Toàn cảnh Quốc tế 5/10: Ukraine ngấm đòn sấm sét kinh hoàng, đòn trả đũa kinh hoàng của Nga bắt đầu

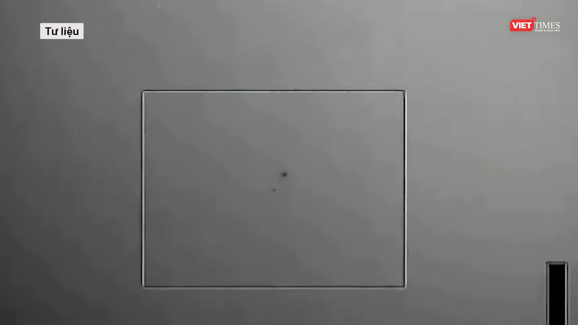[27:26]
Hệ thống này sử dụng Dada để xác định vị trí của các tên lửa máy bay không người lái, đốc kết, đang lau tới rồi bắn tên lửa đánh chặn để loại bỏ mối đe dọa.
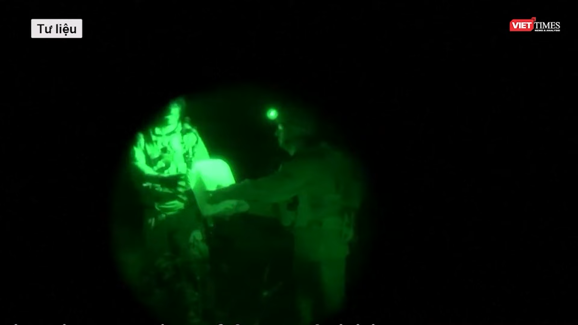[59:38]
Israel trong quá trình khám xét làng Meiz Ezi Zaban đã phát hiện một căn nhà nhỏ tại
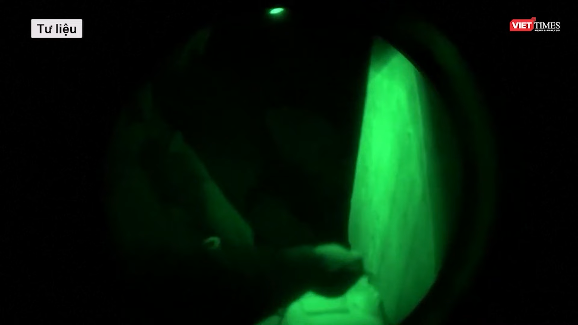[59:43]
đó được Hebollah sử dụng làm lối vào căn cứ dưới lòng đất Sau khi thâm nhập vào
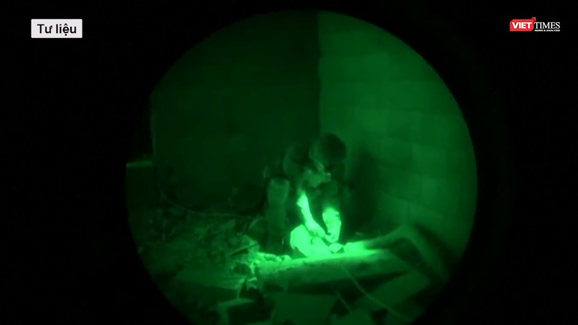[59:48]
bên trong lính IDF chia thành từng tốp và tiến hành khám xét Sau khi việc
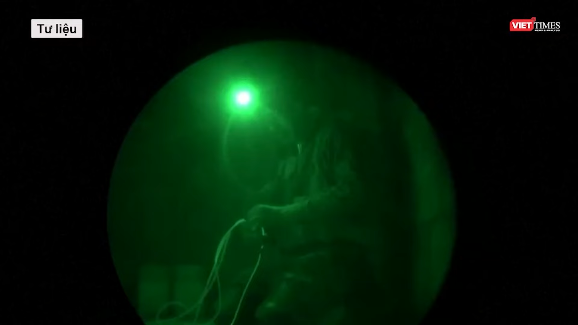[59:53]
khám xét hoàn tất phía Israel đã cho phá hủy căn cứ trên